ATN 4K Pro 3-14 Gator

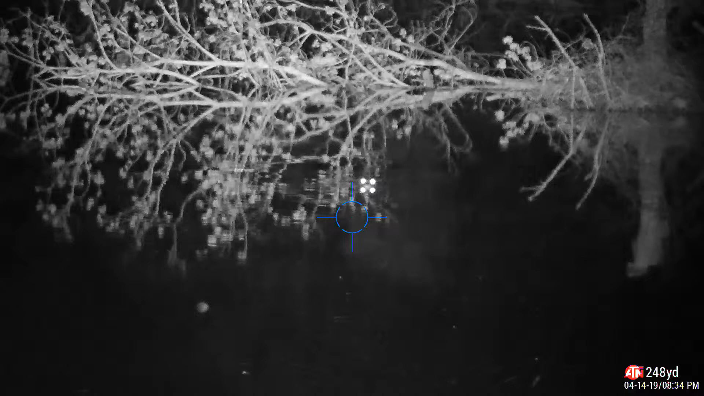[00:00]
Dude, he's coming right towards us.
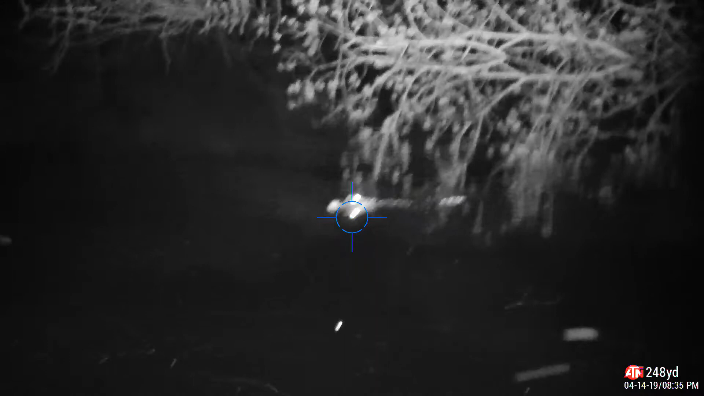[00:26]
Do you see him? Oh yeah, I see him. Is he looking this way?
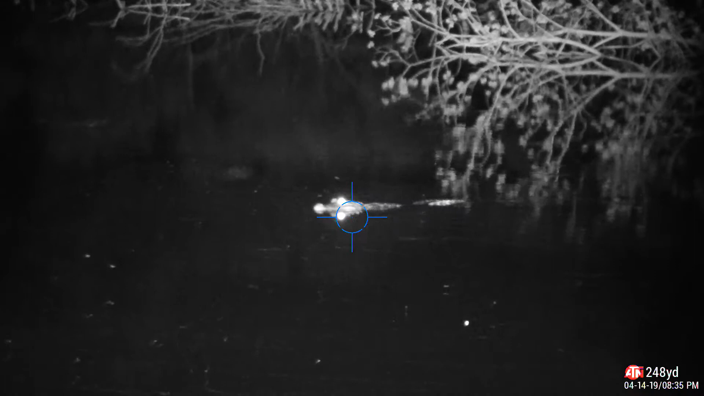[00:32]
He is about half the distance he was. Half the distance here?
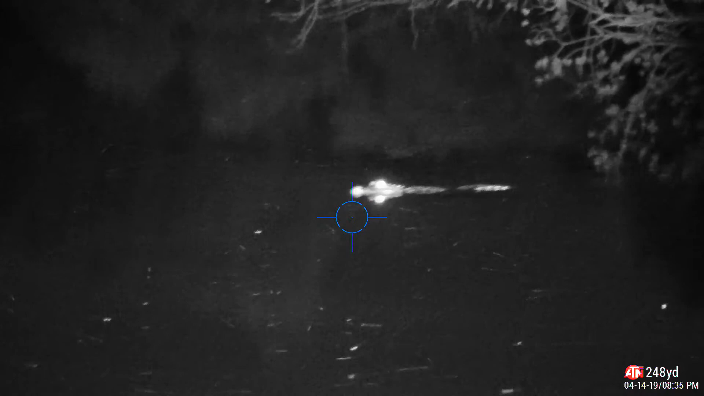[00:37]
Yeah. And he is totally enticed by that call.
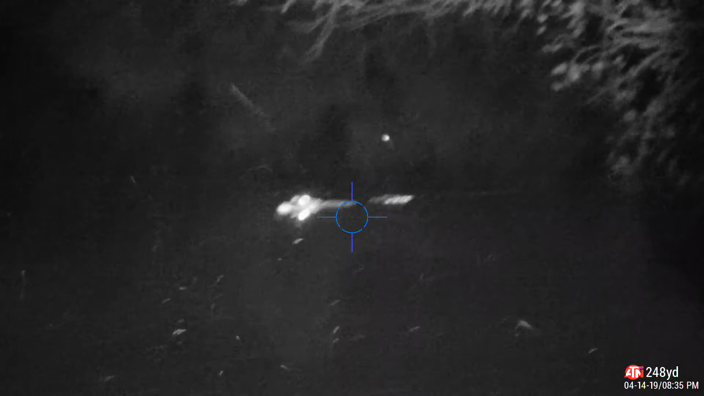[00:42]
You could tell when he went, he turned right back towards us. Where's your light? Do you want me to put it on him? You can if you want to.
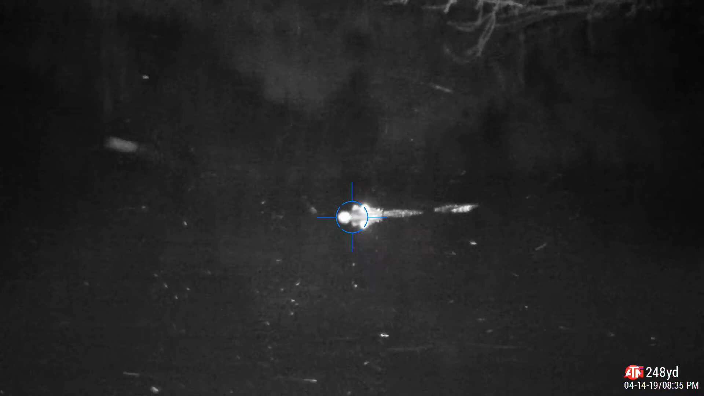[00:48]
Where is it? It's over there, it's over there by my case, yeah.